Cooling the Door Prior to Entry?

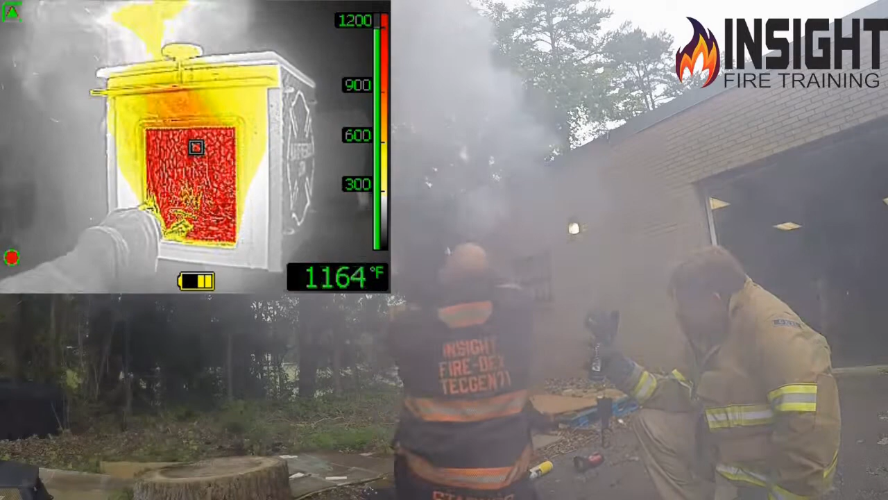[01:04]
On screen: spot 1164°F
Do you see the colorization going away on the camera?
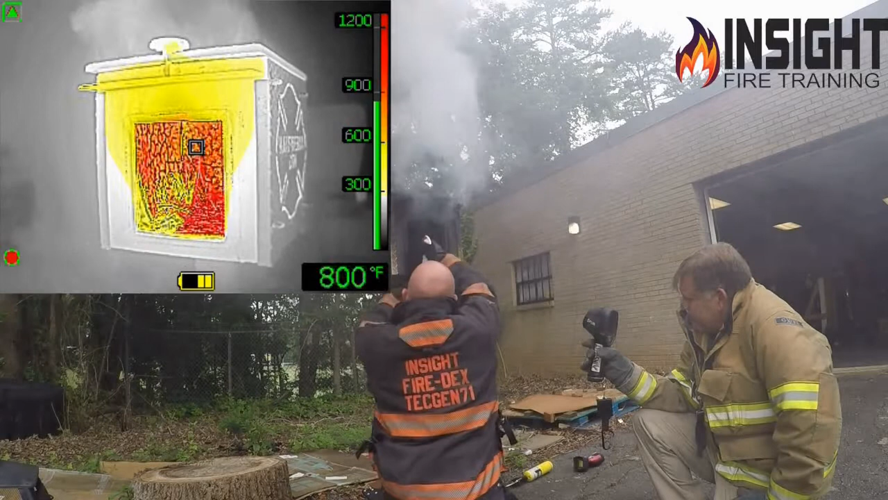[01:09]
On screen: spot 800°F
Any colorization favored? Yes. We're going from orange to yellow. If I keep painting, what are you seeing on there?
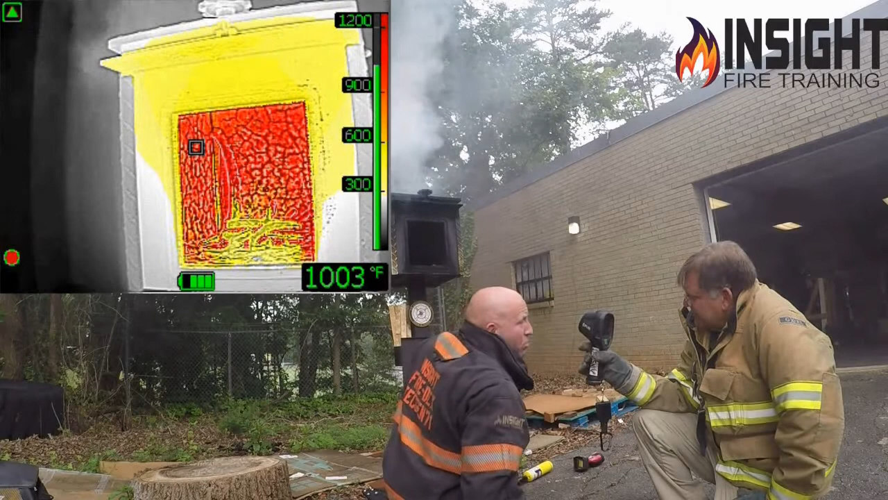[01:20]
On screen: spot 1003°F
You see where I missed, right? Right. The difference is this guides the stream. Senior trusted firefighter, thermal diagnostic tool, good nozzleman, don't care what nozzle.
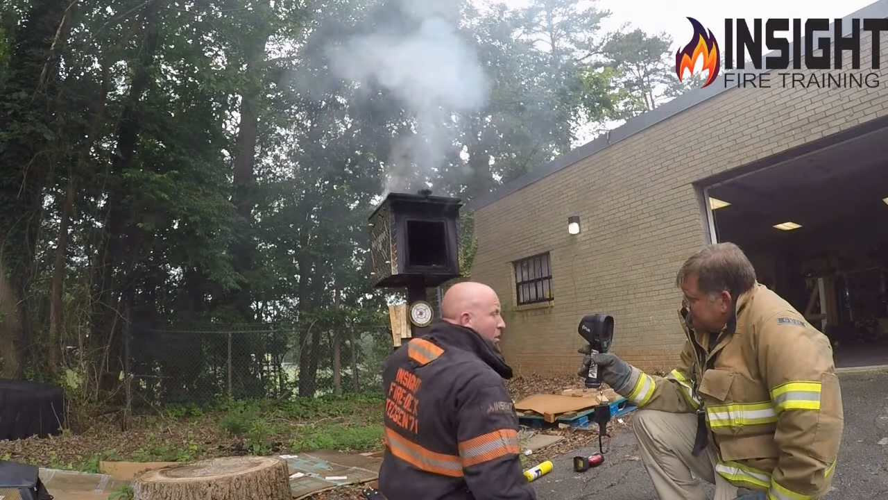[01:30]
It's not the nozzle, it's the nozzleman. Ride them out of water flow through a good operator at the pump. And watch, come up here where they can see.
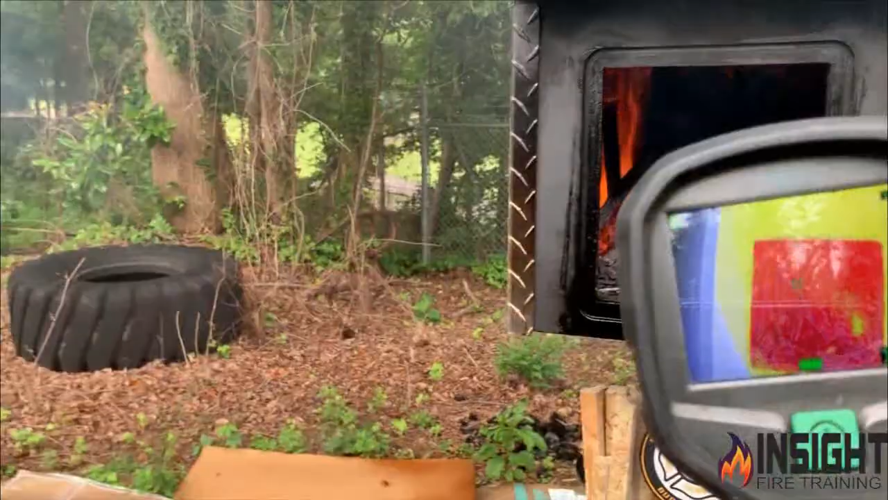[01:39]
All right, you see we got a thousand degrees inside of it.
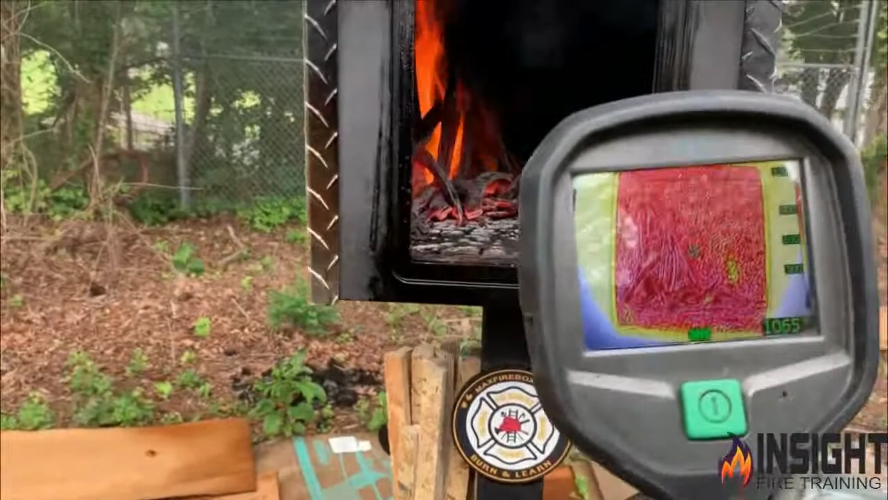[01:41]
Red's a thousand. Watch as I cool the space.
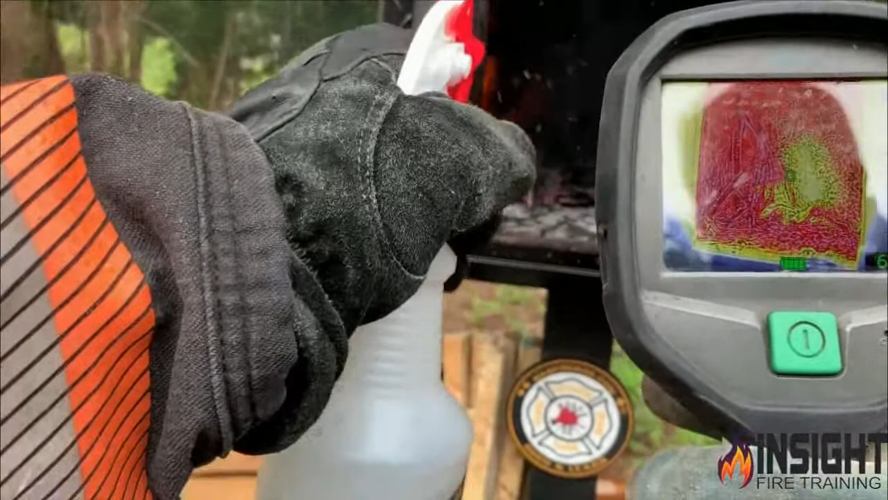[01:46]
See the yellow? If I keep cooling at the base, I'm erasing the heat, not penciling the fire.